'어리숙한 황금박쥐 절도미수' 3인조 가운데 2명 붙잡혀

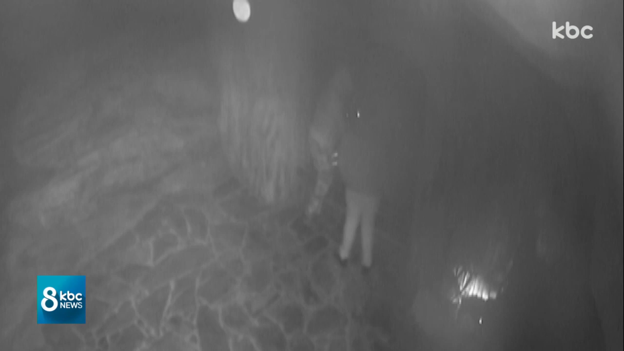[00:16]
인적이 드문 새벽 시간 모자와 마스크를 쓴 남자 3명이 셔터문 앞에 모입니다.